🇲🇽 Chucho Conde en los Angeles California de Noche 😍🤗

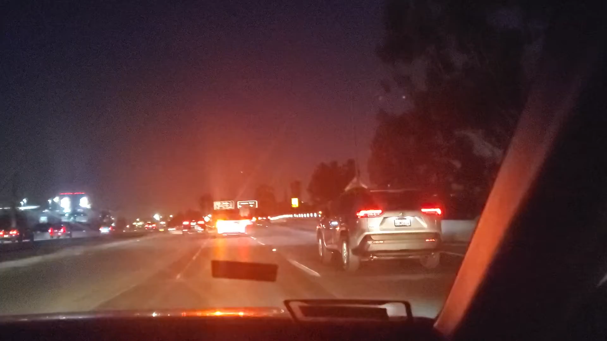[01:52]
Mantente a la izquierda. Continúa por Interstate 110 South durante 11 millas. Ya, derecho, todo derecho.